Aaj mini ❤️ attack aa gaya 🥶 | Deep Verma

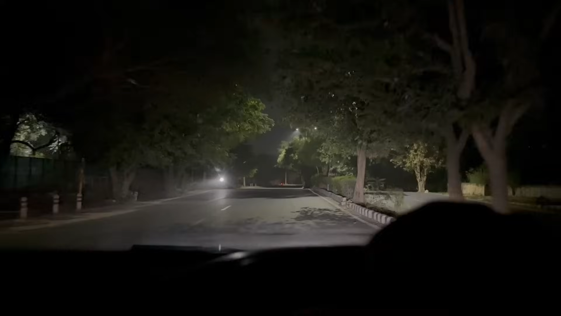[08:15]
अब देख रहे हो भाई रोडें पूरी खाली पड़ी है भाई,
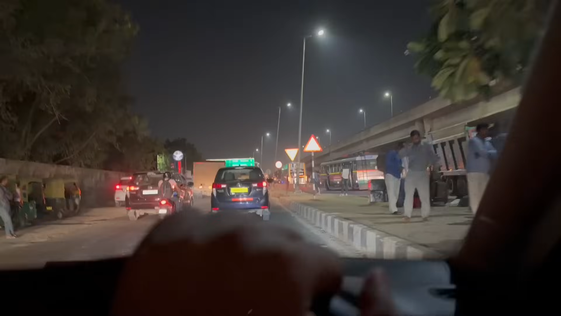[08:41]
यहाँ लग रहा थोड़ा सा जाम, जाम लग रहा है, जाम का माहौल बना हुआ है। बस ये सीधा ऊपर चढ़ जाता है आगे धोलागुआ के लिए, इधर मुड़ जाते हैं हम टर्मिनल 3 के लिए।
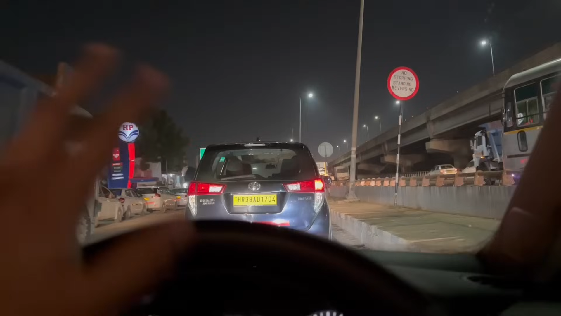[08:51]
वाह ट्रकिया वाली
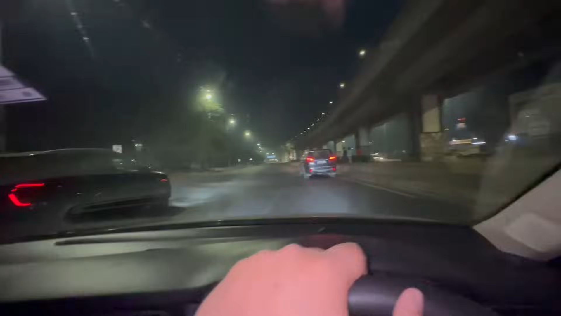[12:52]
ओके भाई काफ़ी टाइम बाद है, मैं गुड़गांव की रोडों पर ऐसे घूम रहा हूँ भाई, बिल्कुल खाली पड़ी हुई, 1:09 हो चुके हैं और यहाँ से मेरे को तकरीबन
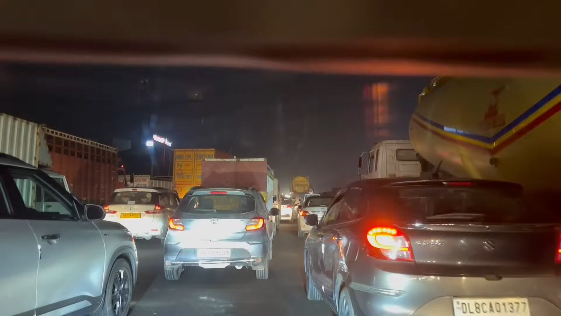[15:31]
दिखाता हूँ आपको भी दिखाता हूँ। ये देखा, ये खड़े भाई साहब, ये रहे, ठीक है, इस वजह से जाओ भाई। पहुंच गए घर 2 मिनट में और डिनर करके और टांग पसा ले लंबी, नींद आ रही भाई बहुत तगड़ी। ठीक है, आपसे मिलूंगा मैं सुबह का। इस